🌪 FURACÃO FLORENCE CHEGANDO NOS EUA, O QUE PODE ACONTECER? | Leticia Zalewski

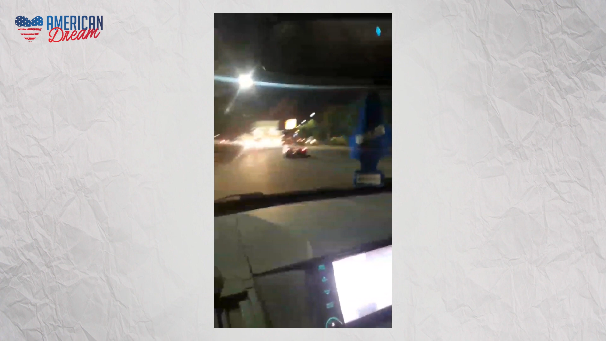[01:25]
vamos ver se vai ter gasolina,
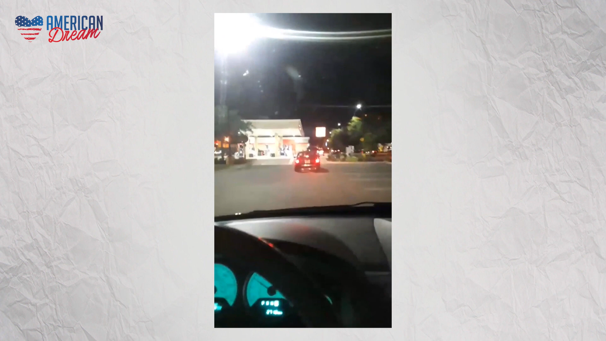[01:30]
porque os últimos postos que a gente foi não tem gasolina vamos ver se a gente dá sorte de conseguir abastecer os dois carros aqui então como vocês podem ver o que acontece o posto de gasolina já fica sem gasolina